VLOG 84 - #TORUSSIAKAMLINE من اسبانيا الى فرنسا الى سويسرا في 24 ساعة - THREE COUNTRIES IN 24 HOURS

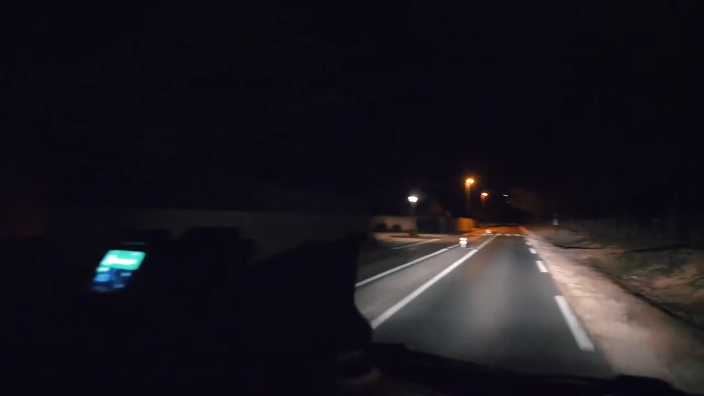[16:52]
نمشي مع التروتوار هذا اللي كتشوفوا على غوش تقريبا واحد 1 كيلومتر ونص ولا 2 كيلومتر كيكون البرد البرد البرد البرد
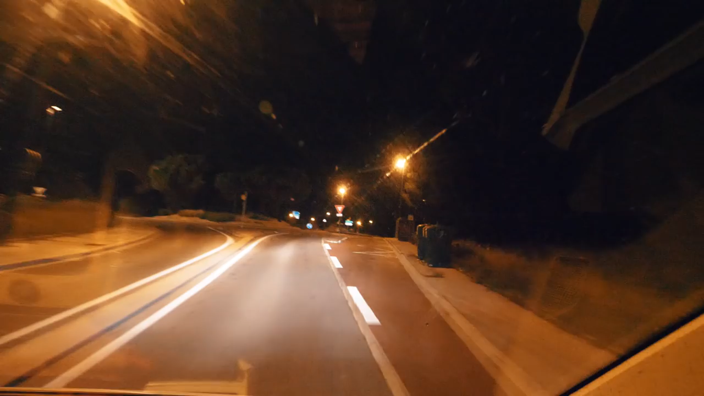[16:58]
هادشي كامل باش نوصل لهاد لا ستاسيون تاع البوس اللي كتشوفوا هنايا هادي